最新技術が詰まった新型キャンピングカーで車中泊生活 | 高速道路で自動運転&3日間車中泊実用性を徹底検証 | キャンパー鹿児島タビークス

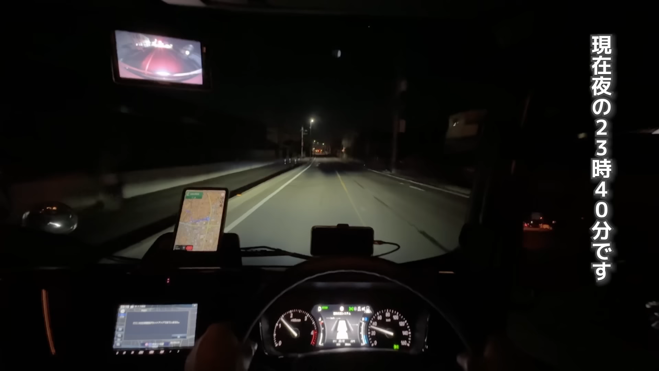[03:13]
現在夜の11時40分です。結構遅かったんで今日はもうどこも行かずに近くの道の駅に行って寝ます。明日朝早く起きて色々行きたいと思います。
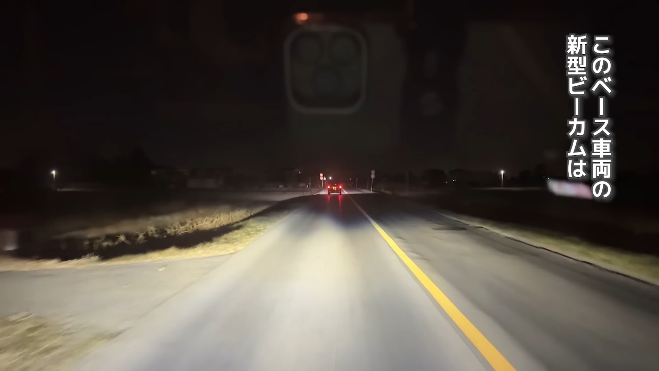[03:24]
このベースシャローの新型ビーカムは専用の足回りが装備されていてかなり強化されています。専用のショックアウスオーバー、専用のリーフスプリングなので乗り心地は最上級です。さっきガソリンスタンド出るときの段差ショックもあまりなく快適でした。
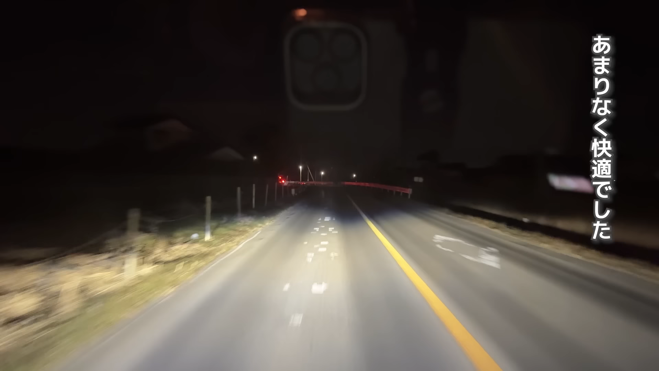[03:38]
凸凹した道も乗用車のように快適です。エンジンはディーゼルターボなんで街乗りはトルクフルでスイスイ進んでくれます。もうほんの少し踏むだけで法定速度に達します。明日の高速道路が楽しみです。途半車線もぐんぐん登ってくれると思います。